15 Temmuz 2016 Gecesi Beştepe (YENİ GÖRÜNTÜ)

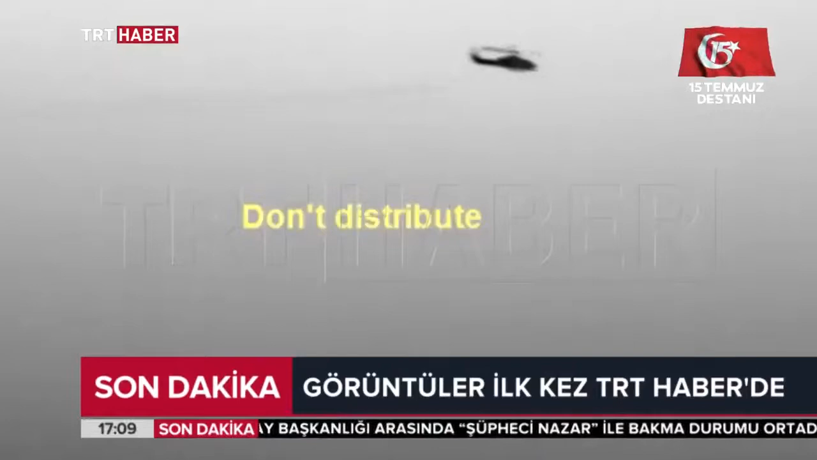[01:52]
Bir saat içinde 750 koruma toplandı dedik ve burada da bir helikopter, bir Skorski helikopter, düzeltiyorum Kobra helikopteri o gece külliyenin avlusuna iniş yapmak istedi.